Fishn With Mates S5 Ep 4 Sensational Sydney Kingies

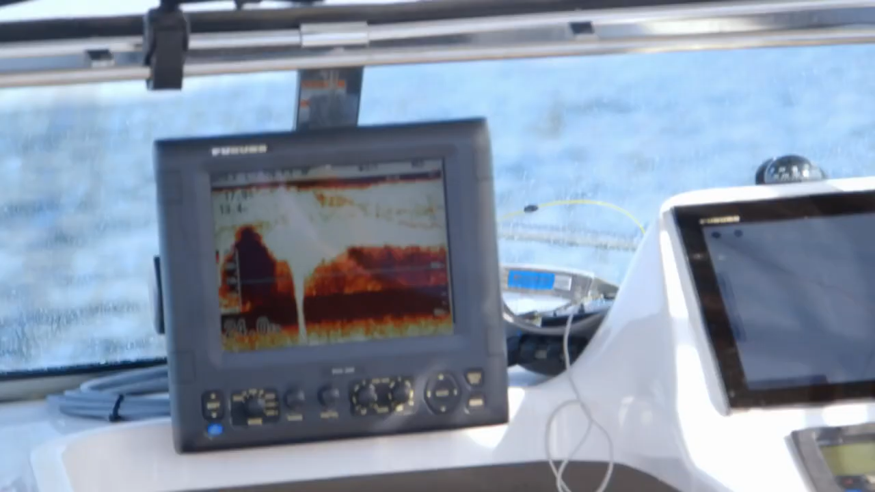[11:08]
You know, we're not seeing them on the fish finder at all.
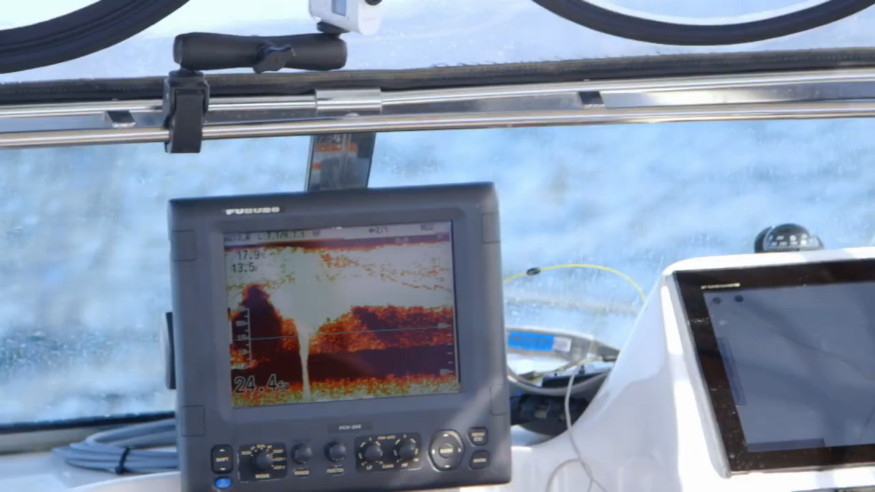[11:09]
But we did see some surface action. Oh, there's the bait.